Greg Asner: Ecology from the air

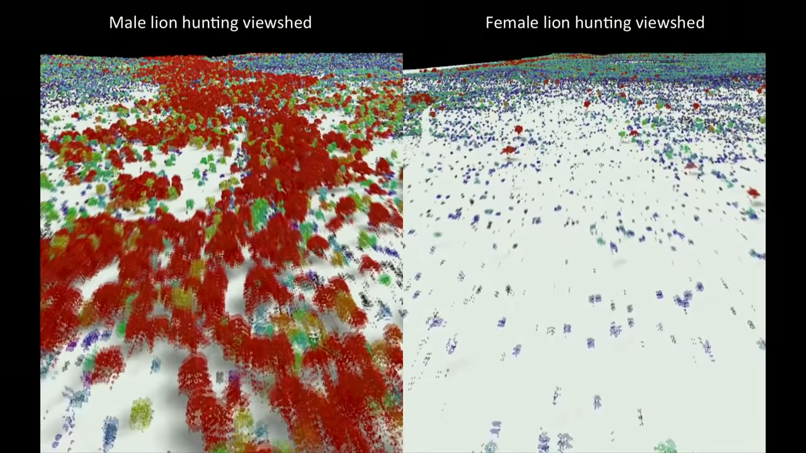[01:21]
This video shows the actual hunting viewsheds of male lions on the left and females on the right. Red and darker colors show more dense vegetation in the white or wide-open spaces.
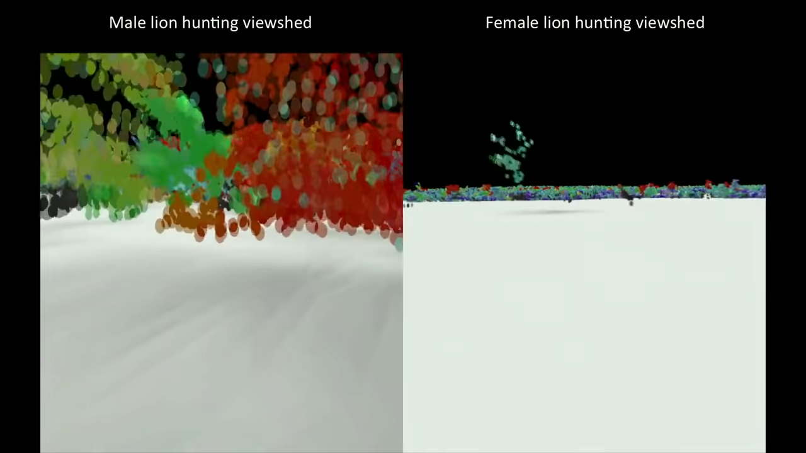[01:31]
And this is the viewshed right literally at the eye level of hunting male and female lions.
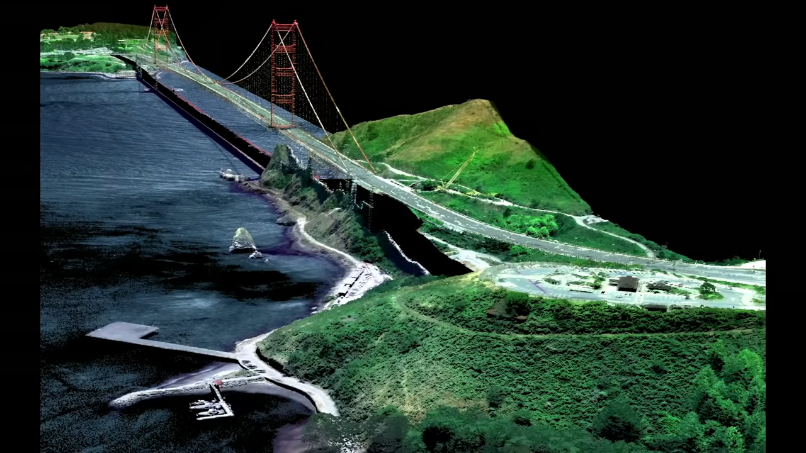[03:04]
Although we flew straight over this bridge, we imaged it in 3D, captured its color in just a few seconds. But the real power of the CAO is its ability to capture the actual building blocks of ecosystems.
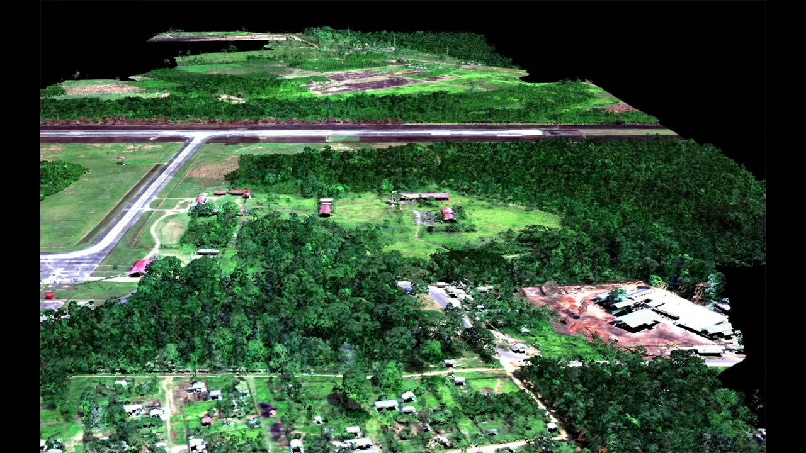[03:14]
This is a small town in the Amazon, imaged with the CAO. We can slice through our data and see, for example, the 3D structure of the vegetation in the buildings.
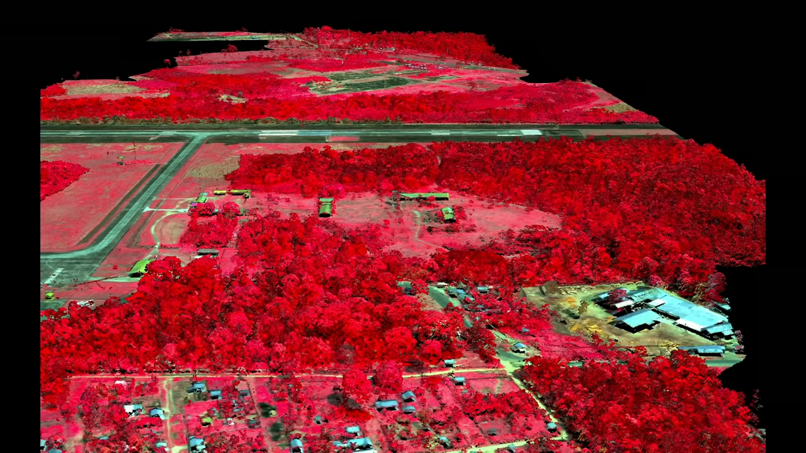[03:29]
The hottest pinks are the fastest-growing plants. And we can see biodiversity in ways that you never could have imagined.
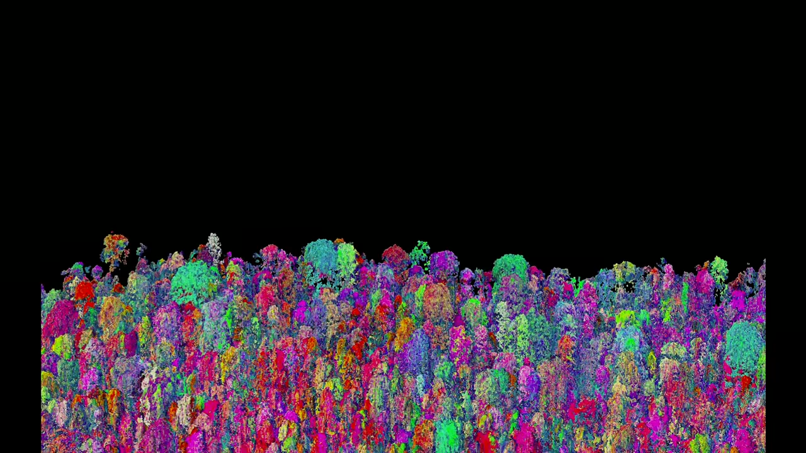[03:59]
So our imagery is 3D, it's chemical, it's biological.
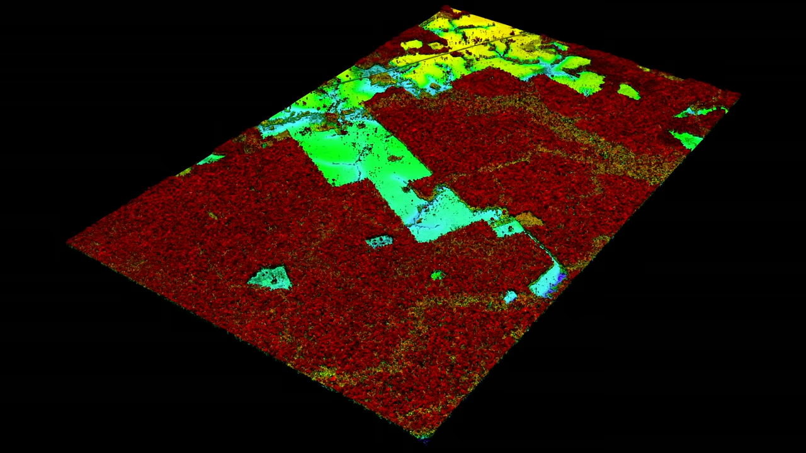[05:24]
The red shows, obviously, closed canopy tropical forests, and then you see the cookie cutting or the cutting of the forest in yellows and greens. It's like cutting a cake, except this cake is about whale deep. And yet we can zoom in and see the forest and the trees at the same time.
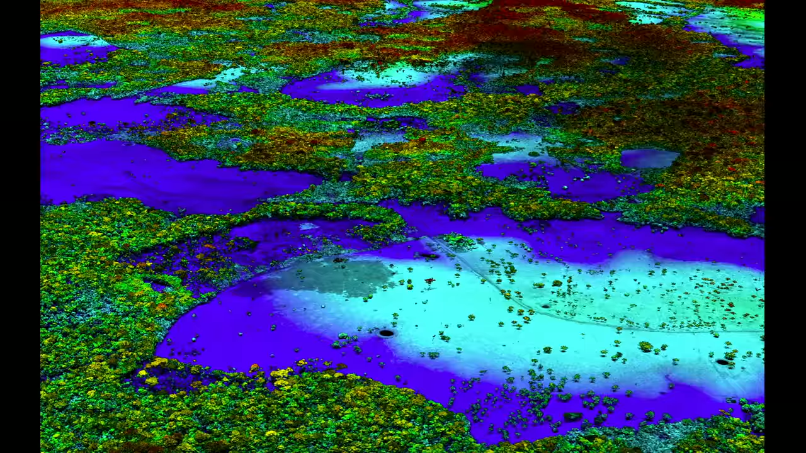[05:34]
And what's amazing is, even though we flew very high above this forest, later on in analysis, we can go in and actually experience the treetops,
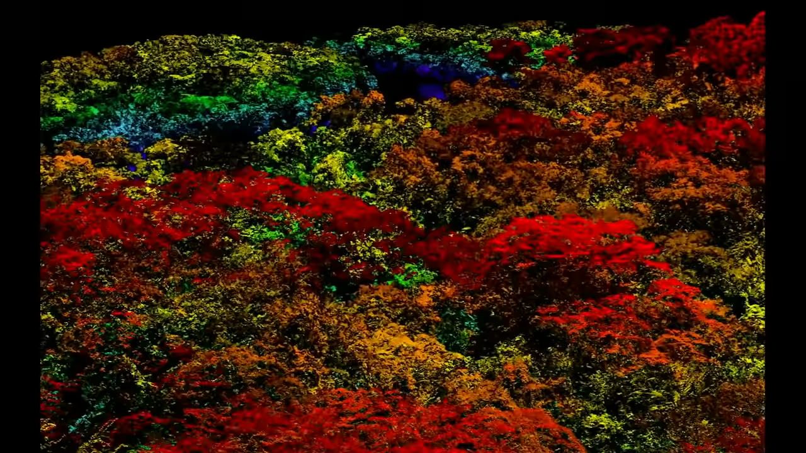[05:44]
leaf by leaf, branch by branch, just as the other species that live in this forest experience it along with the trees themselves.
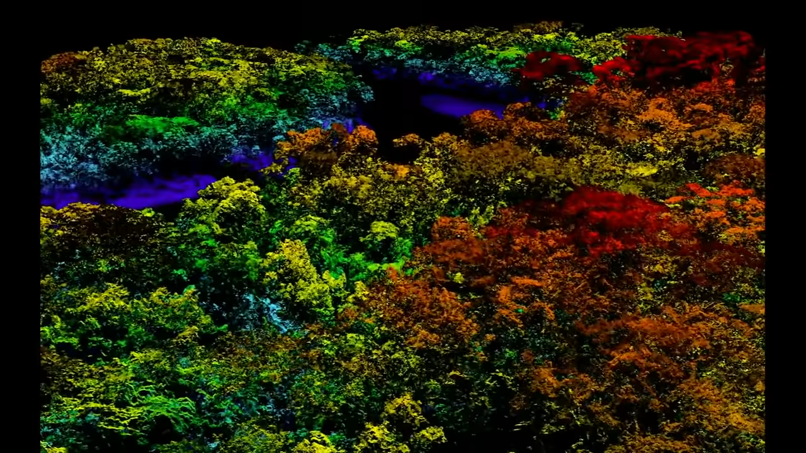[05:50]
We've been using the technology to explore and to actually put out the first carbon
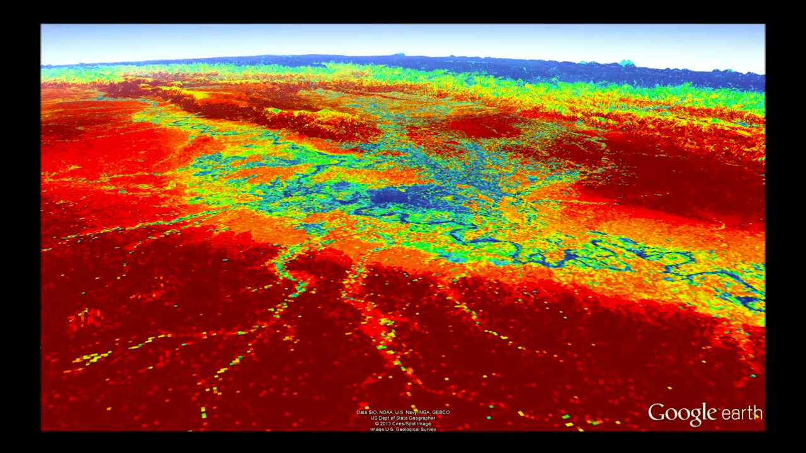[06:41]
We can also fly to the southern Andes to see treeline and see exactly how the carbon geography ends as we go up into the mountain system.
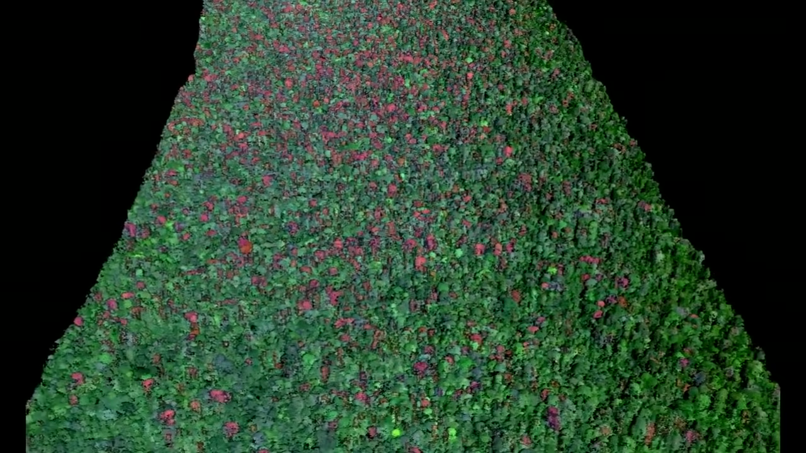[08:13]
What we found is that in very remote areas, these droughts are having a big negative impact on tropical forests. For example,
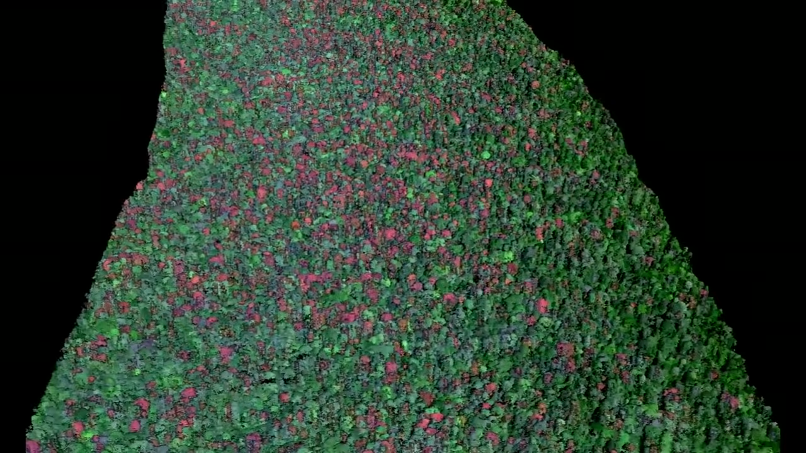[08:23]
these are all the dead trees in red that suffered mortality following the 2010 drought. This area happens to be on the border of Peru and Brazil, totally unexplored, almost totally unknown scientifically.
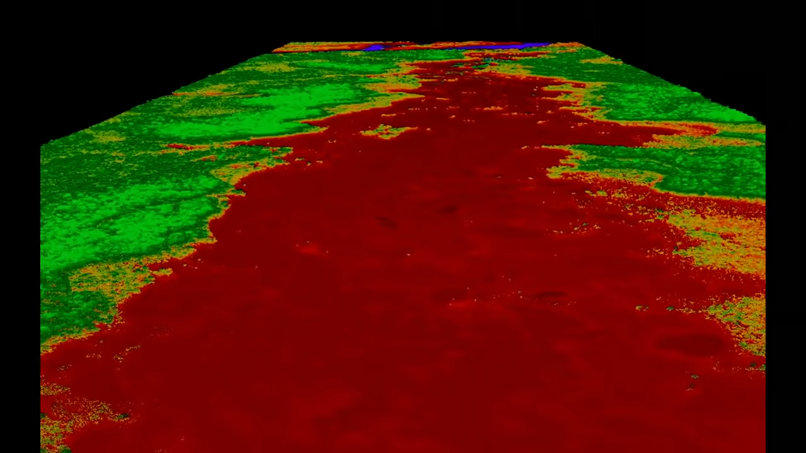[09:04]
You see the forest in green and 3D, and you see the effects of gold mining down below the soil surface. Species have nowhere to migrate in a system like this, obviously. If you haven't been to the Amazon, you should go.
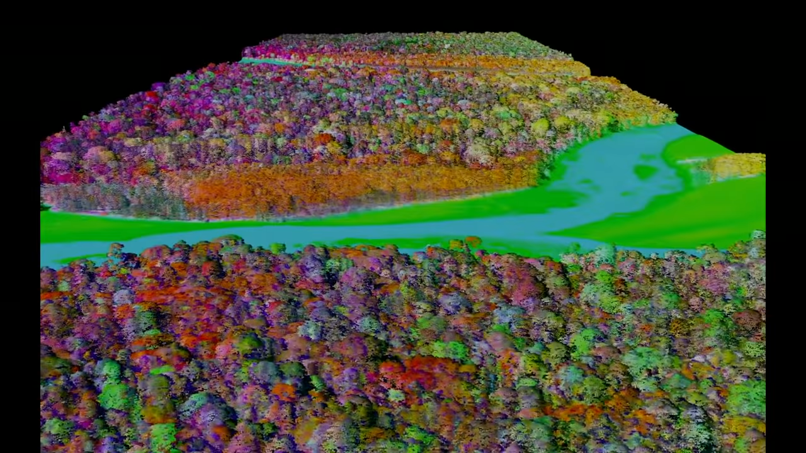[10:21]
to map for the first time the biodiversity of the Amazon rainforest. Here you see actual data showing different species in different colors. Reds are one type of species, blues are another, and greens are yet another.
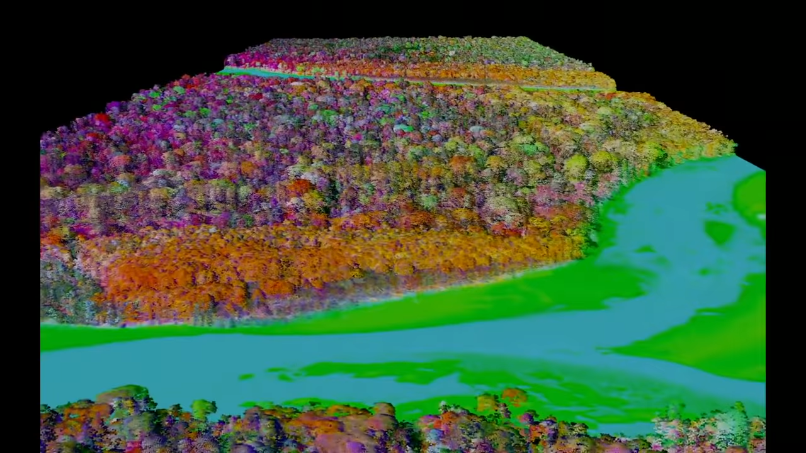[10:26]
And when we take this together and scale up to the regional level, we get a completely new geography of biodiversity unknown prior to this work.
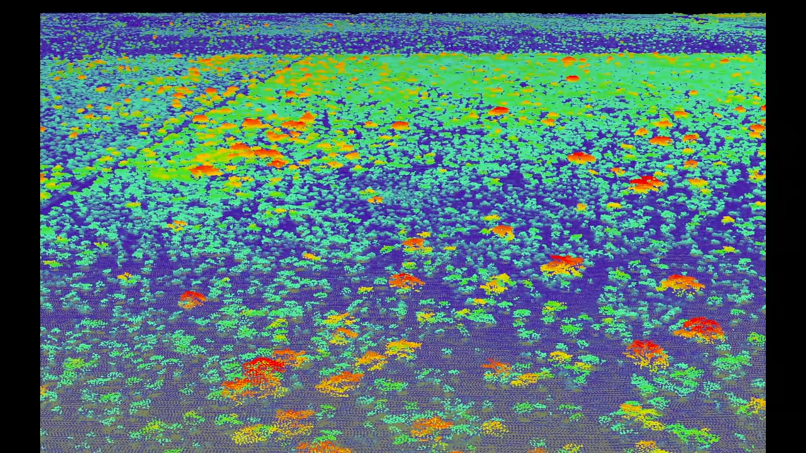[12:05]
Dense vegetation, a radically different ecosystem.
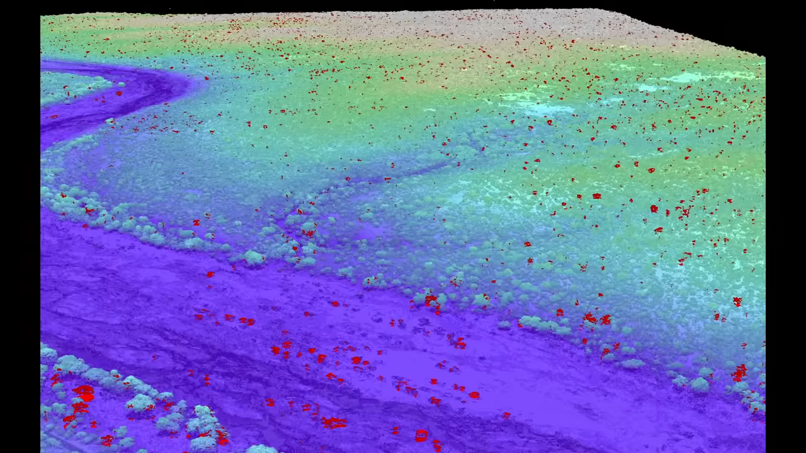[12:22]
But what's good is that the technology we've developed and we're working with South Africa, for example, is allowing us to map every single tree in the savannah.
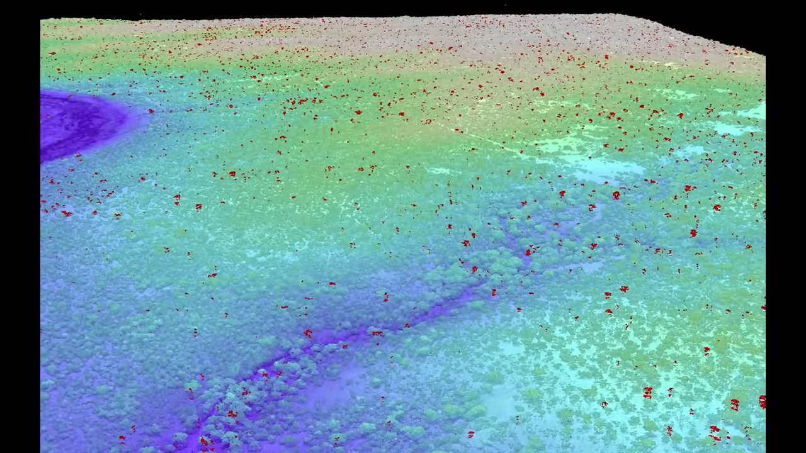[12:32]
And then through repeat flights, we're able to see which trees are being pushed over by elephants in the red, as you see on the screen, and how much that's happening in different types of landscapes in the savannah.